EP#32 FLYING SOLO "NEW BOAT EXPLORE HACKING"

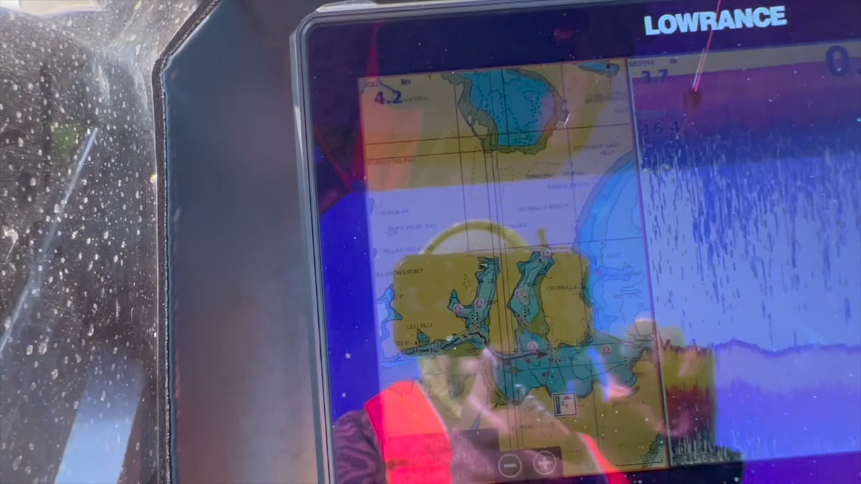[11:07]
So that's where we're going, baby. Straight out the heads.
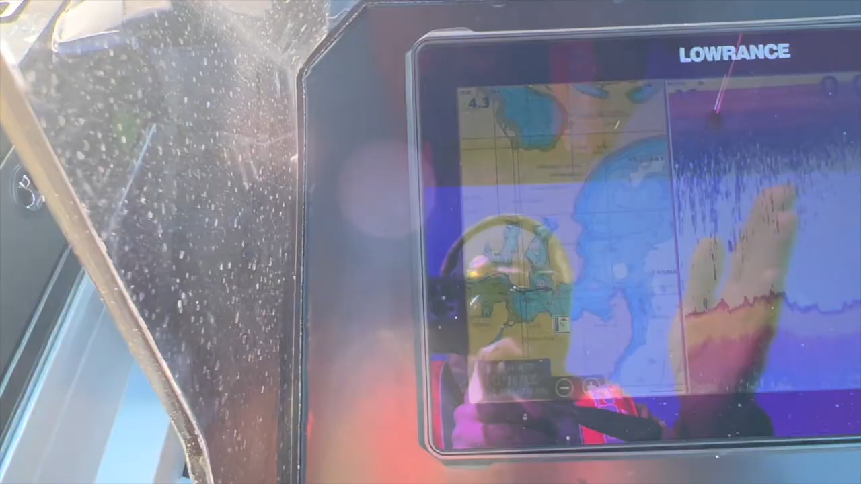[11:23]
We hit a right around the corner and started going south.